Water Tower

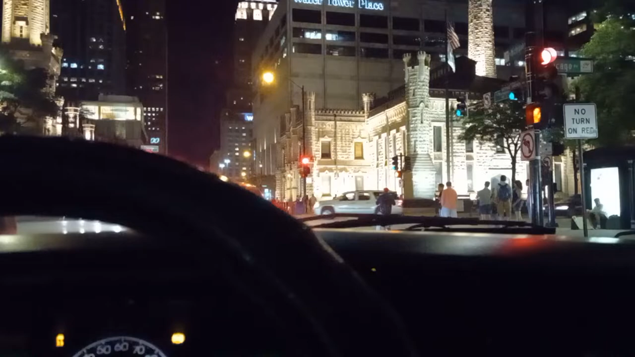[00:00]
what up y'all it's the conscious one coming at you driving on what they call the magnificent mile in chicago here's the chicago water tower the place that they say some old lady kicked over what who called how they caused the
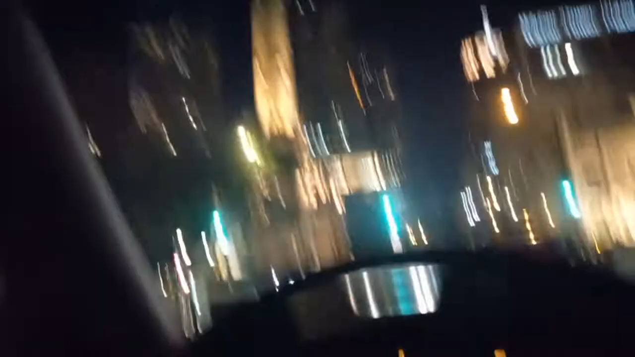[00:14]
chicago fire somebody kicked over a lantern and then the whole city burned down yeah somebody we need to investigate see that we need to investigate what they what that story is really all about y'all chicago fire that whole thing
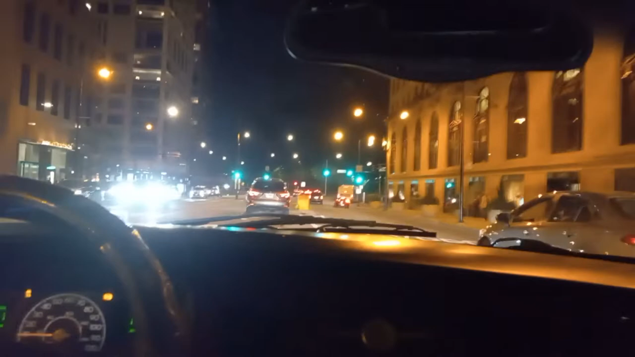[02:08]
i'm about to hit this lake shore drive and i gotta drive safe so yeah i'll talk to y'all later peace